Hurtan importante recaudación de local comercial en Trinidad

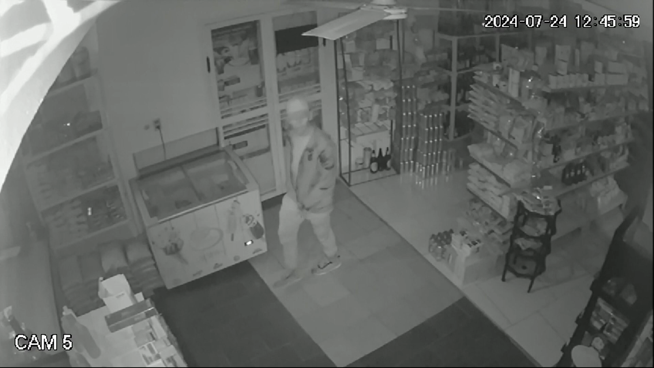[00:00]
Delincuente ingresó por un ventiluz y se llevó 4 millones de guaraníes de un comercio en Trinidad.